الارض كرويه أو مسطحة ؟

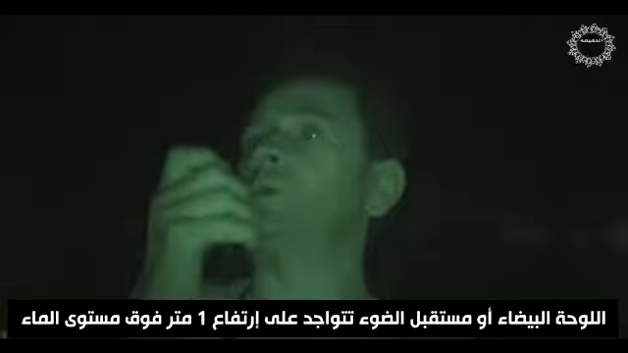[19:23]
اللوحة البيضاء أو مستقبل الضوء تتواجد على ارتفاع 1 متر فوق سطح الماء، والمسافة هي 15 كيلومتر. بعد أن تم تجهيز المعدات حان وقت البدء في التجربة.
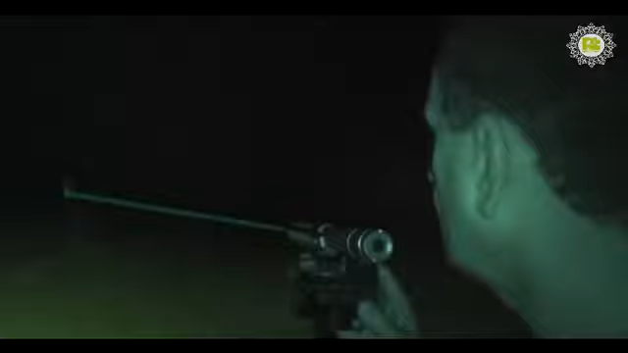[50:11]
كما يمكنكم ملاحظته، الجهازان متصلان ببعضهما البعض على مسافة 18 كيلومتر.
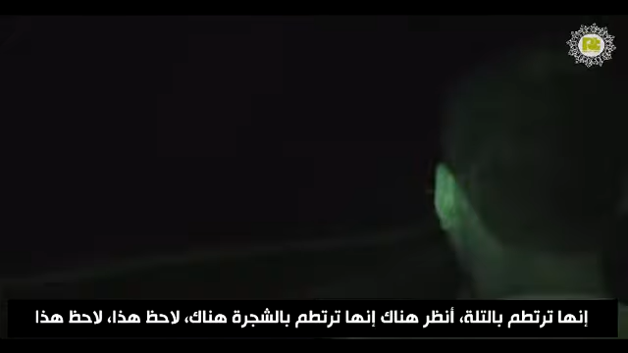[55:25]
لاحظ هذا، لاحظ هذا. هل أنت توجه الليزر أيضا؟
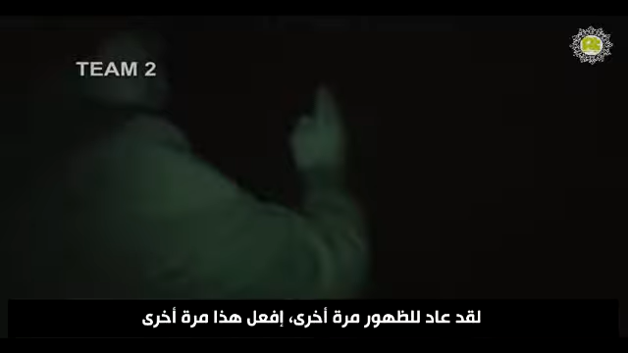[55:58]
توقف، توقف هناك، أكثر، أكثر نحو اليسار. توقف، توقف.
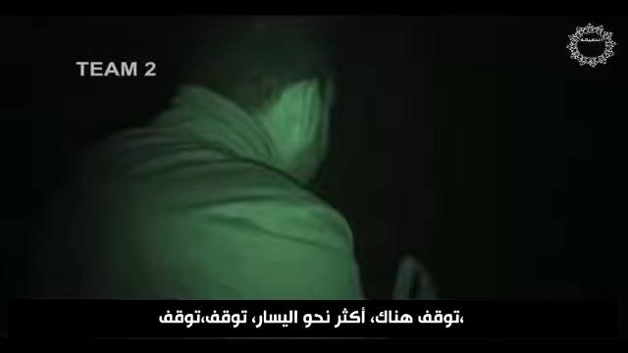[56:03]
الضوء يضيء هنا، هو يتحرك هناك أيضا.